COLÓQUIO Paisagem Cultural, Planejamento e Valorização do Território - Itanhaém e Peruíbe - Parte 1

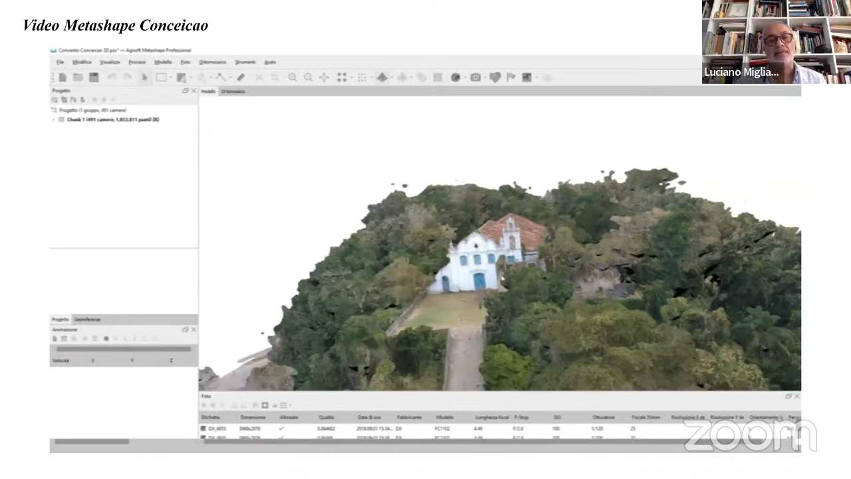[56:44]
tridimensionada que depois é texturizada como vemos nessa imagem
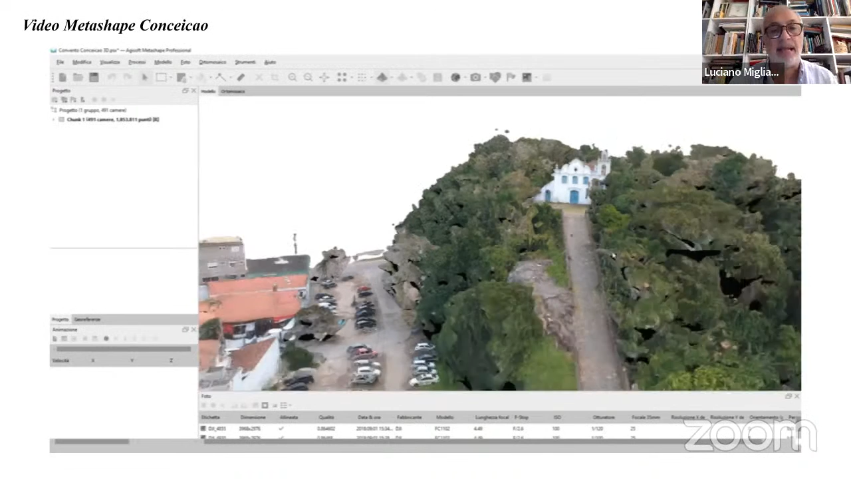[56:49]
para obtermos uma elaboração final.…
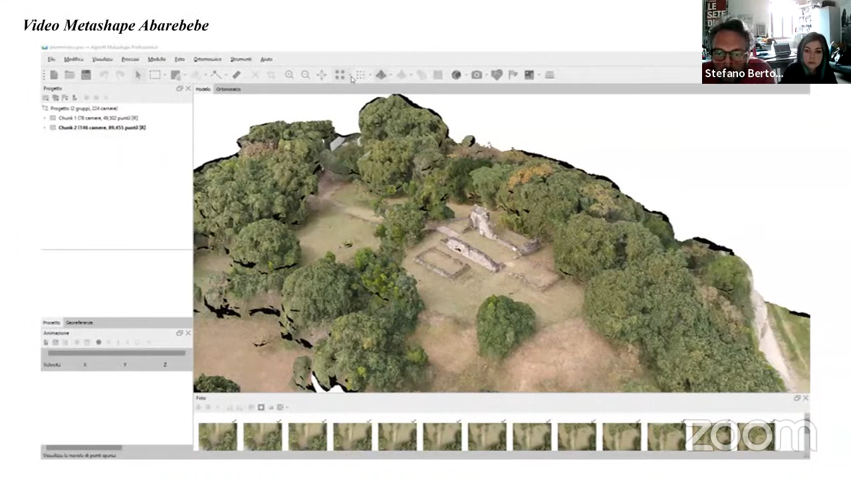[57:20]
Então, uma primeira fase de levantamento, em dois momentos diferentes, uma primeira fase com levantamento feito com reflex,
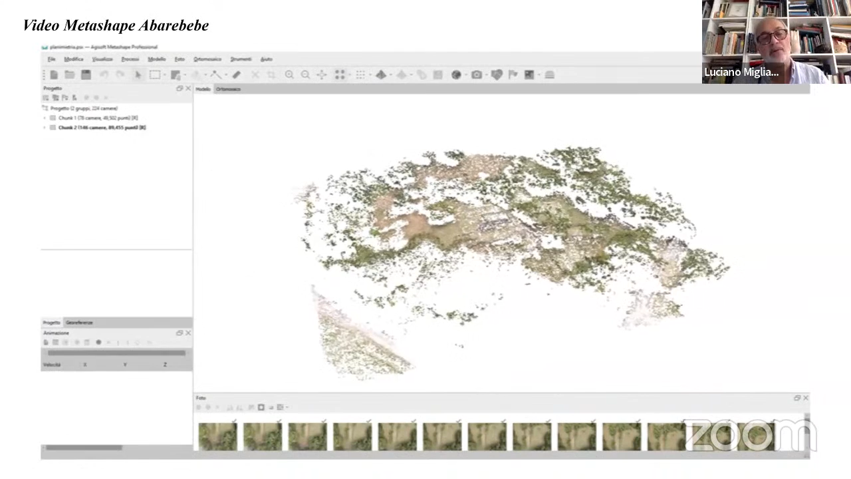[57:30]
com máquina reflex e máquina 3DI, e depois um levantamento feito com drone.
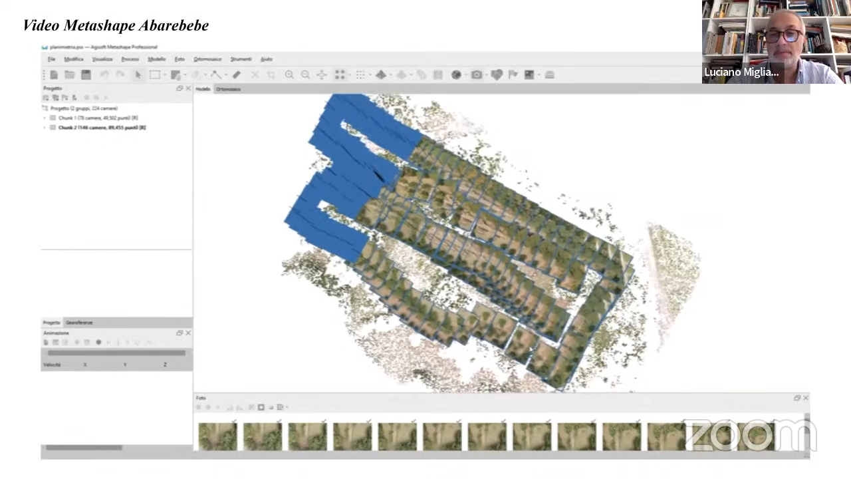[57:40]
E então, podemos determinar em este contexto,
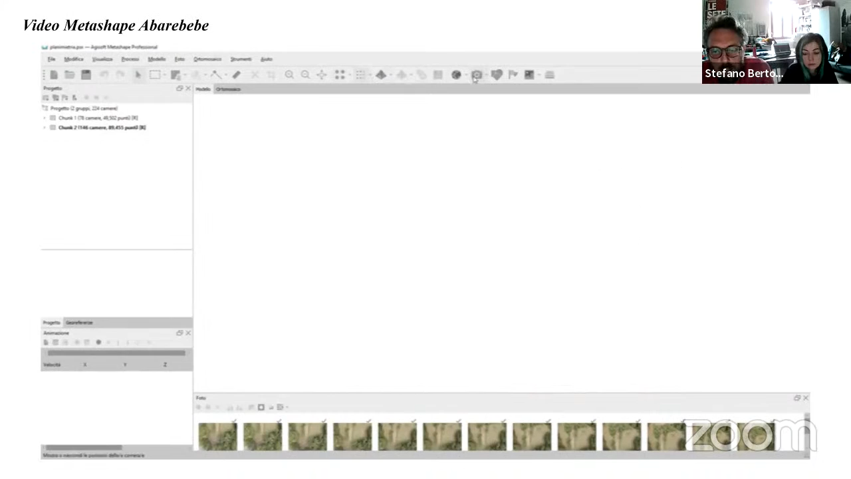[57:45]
que é diferente da que precedente o que o relívio fotogrametrico sempre em
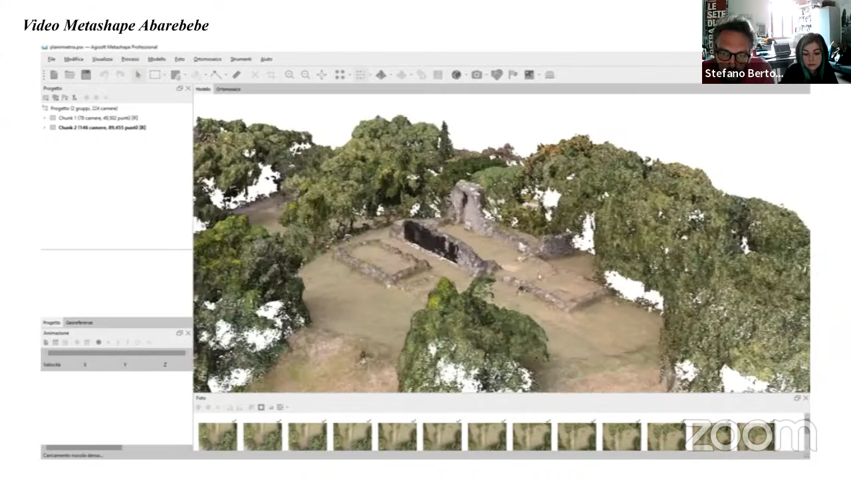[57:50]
colaboração com a unha aquisizione tramite laser scanner é útil ao
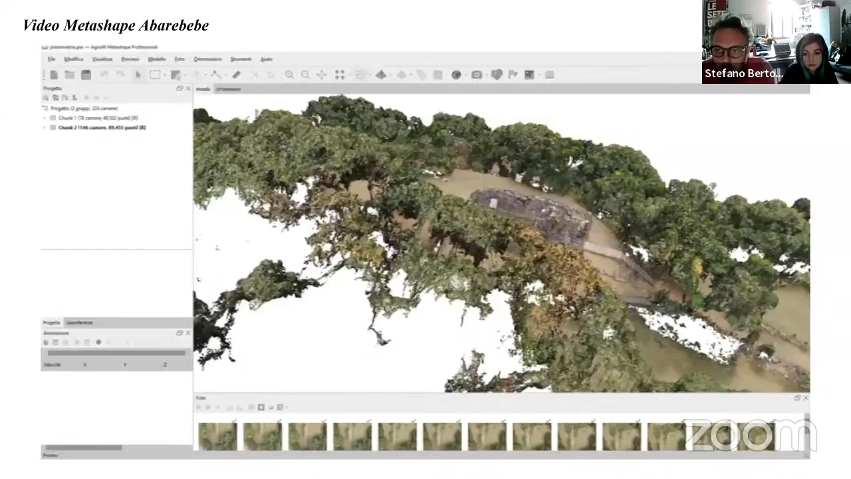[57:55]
completamento do dado materiais da estrutura?
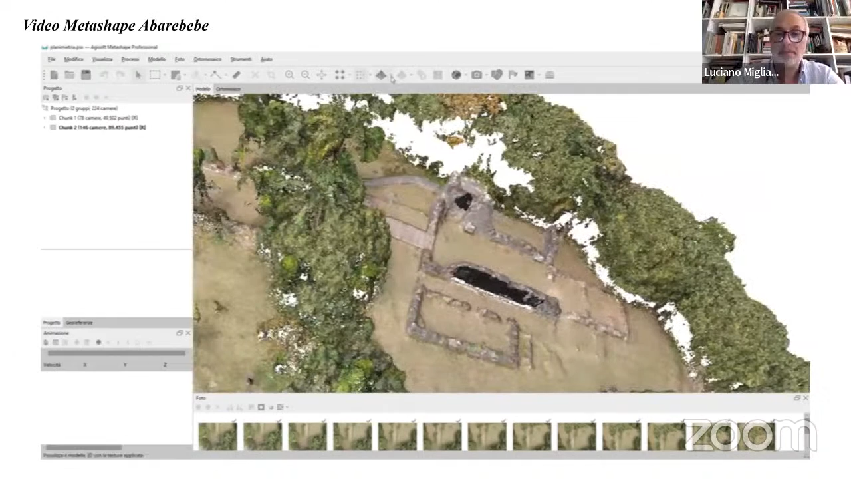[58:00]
Então, em um contexto completamente diverso daquele de Tania,
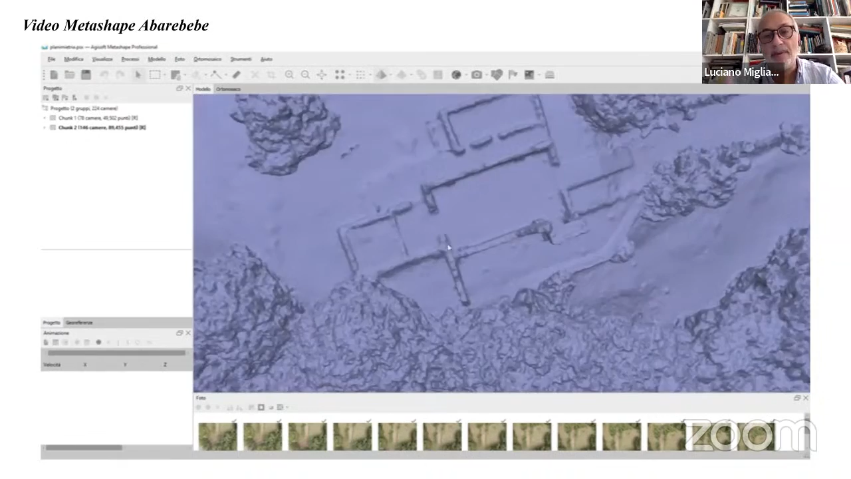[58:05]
aqui podemos ver como o levantamento fotográfico,
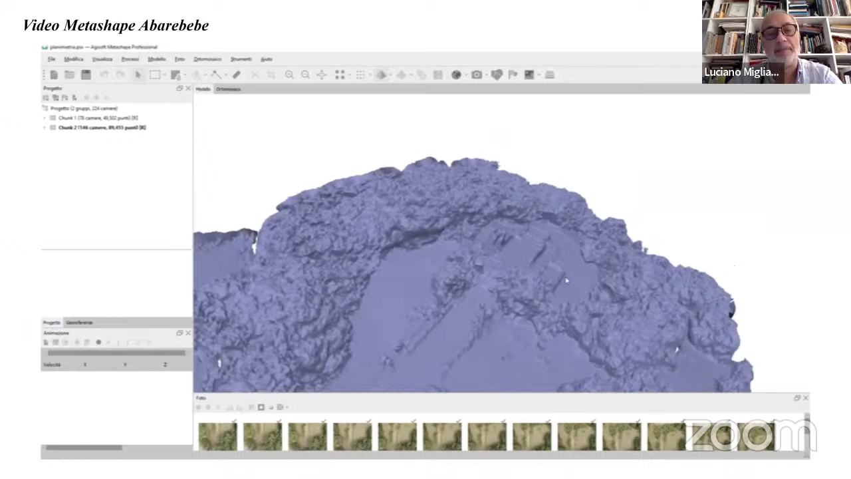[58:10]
junto com o levantamento digital 3D, permite ser extremamente útil para a construção de maquetes tridimensionais dotadas de imagens confiáveis.
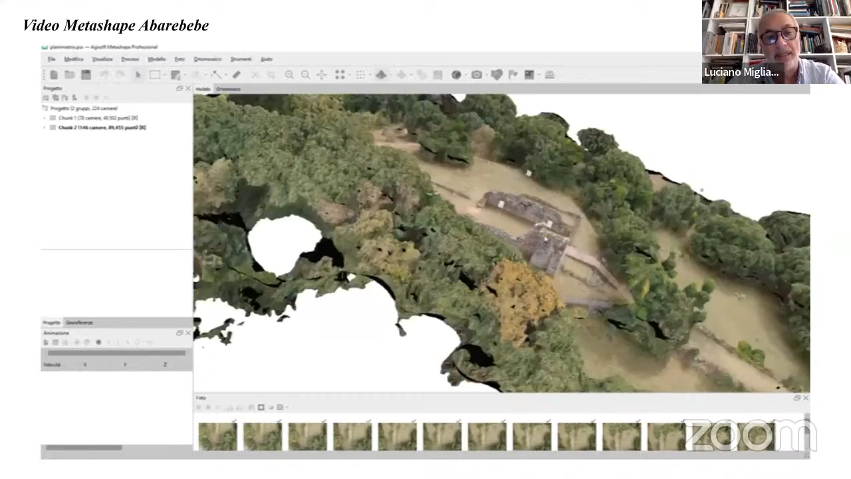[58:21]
Sobretudo do ponto de vista do material, dos materiais, da representação dos materiais.